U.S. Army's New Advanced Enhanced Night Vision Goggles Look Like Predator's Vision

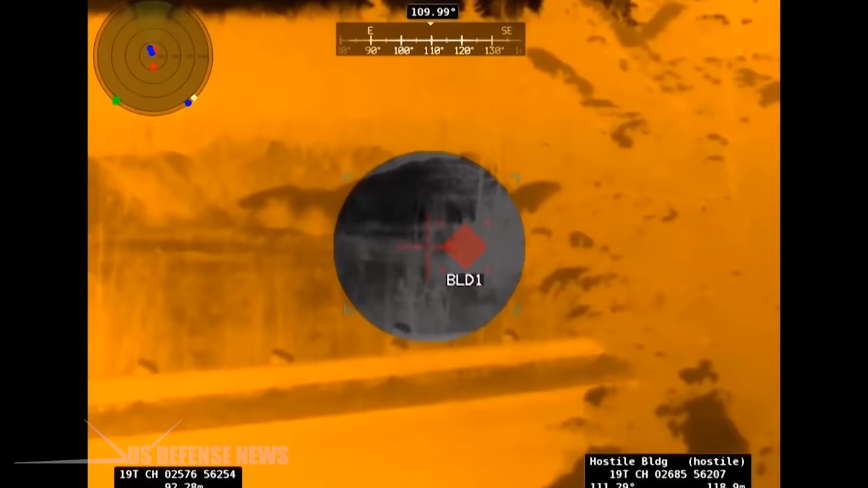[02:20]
That capability makes it possible for a soldier to detect
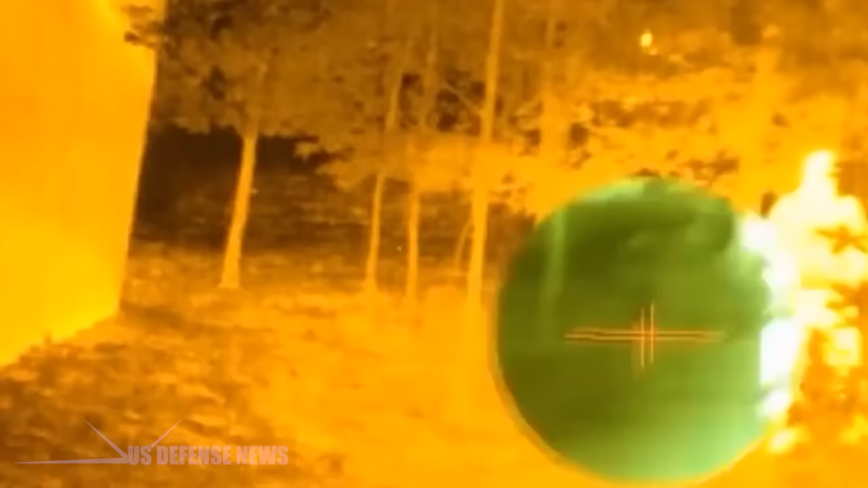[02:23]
and even fire on a target around an obstacle with limited exposure to the enemy.